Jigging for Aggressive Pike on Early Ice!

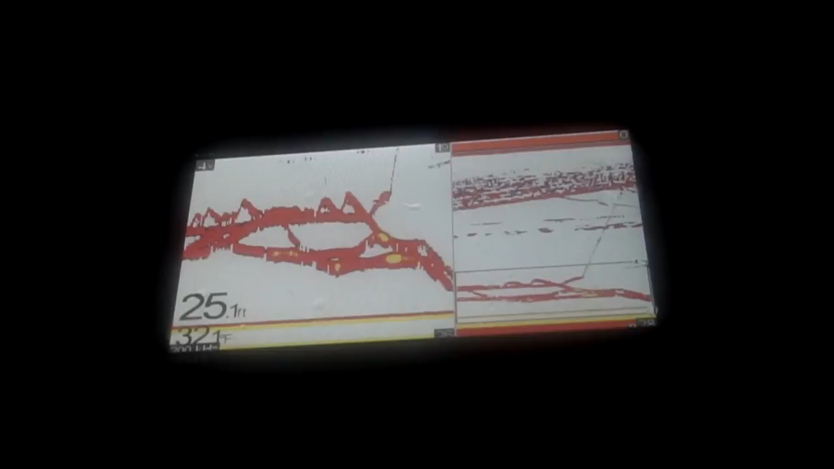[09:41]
On screen: depth 25.1 ft
Alright, I'll reel up. I'll go down. I gotta switch my baits. So I'm on bottom now.